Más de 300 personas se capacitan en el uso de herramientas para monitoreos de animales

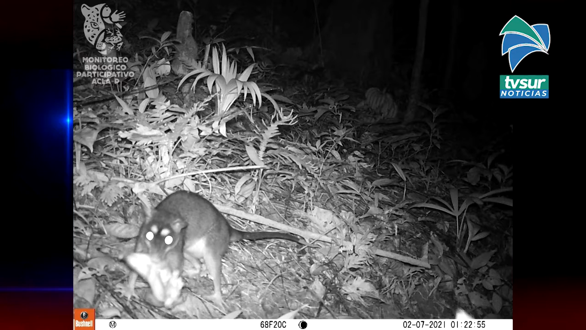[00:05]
Unas 300 personas, quienes forman parte de las Brigadas de Monitoreo Biológico Participativo en 18 comunidades del Área de Conservación La Amistad Pacífico, participan y se capacitan en el uso de herramientas.
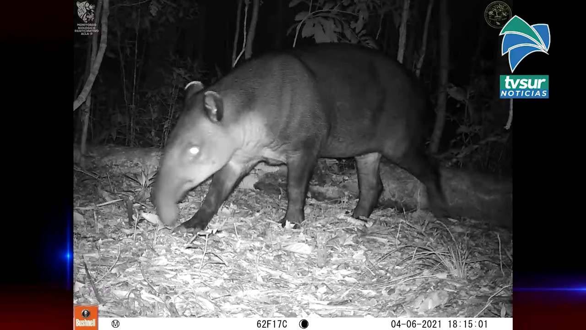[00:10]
Aprenden sobre los binoculares, cámaras trampa, guías de especies para identificar la fauna de la zona, aplicaciones tecnológicas y un protocolo necesario para que el monitoreo se pueda convertir en datos.